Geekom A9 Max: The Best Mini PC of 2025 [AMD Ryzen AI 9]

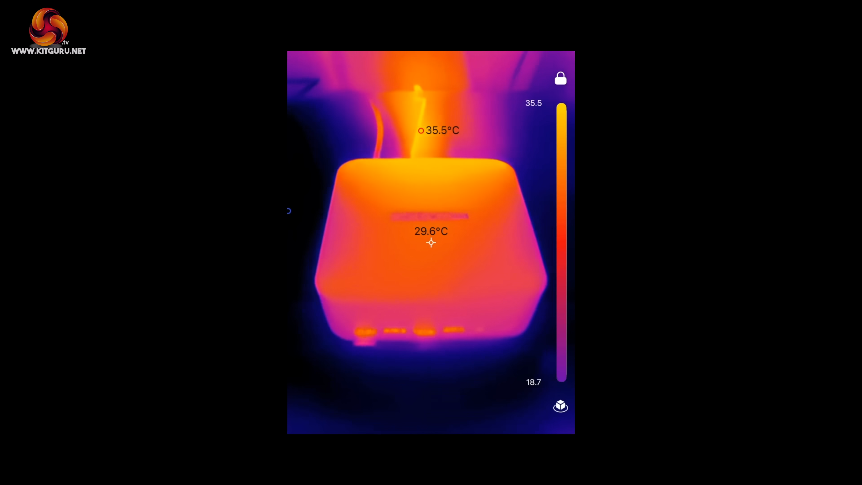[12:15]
On screen: spot 29.6°C, max 35.5°C
I also whipped out my thermal imaging camera, and the chassis itself stays very cool.
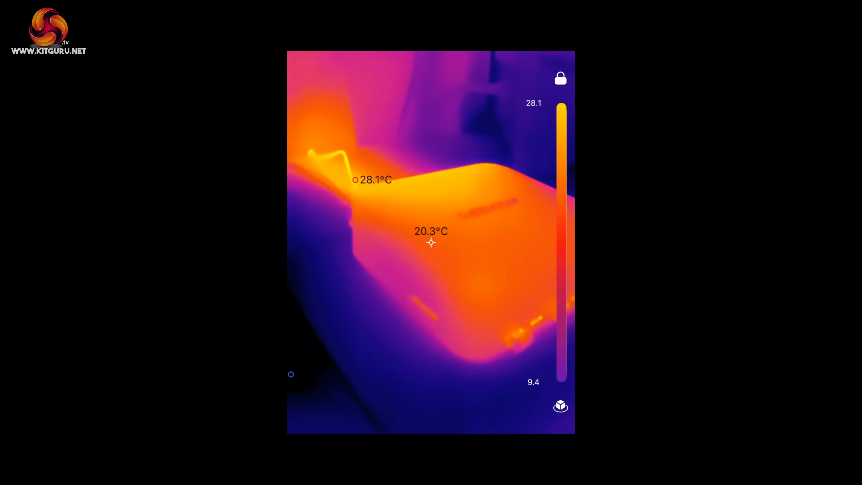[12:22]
You can see the cold spots where air comes in from the sides, though it does get a bit toasty around the back where air is exhausted out,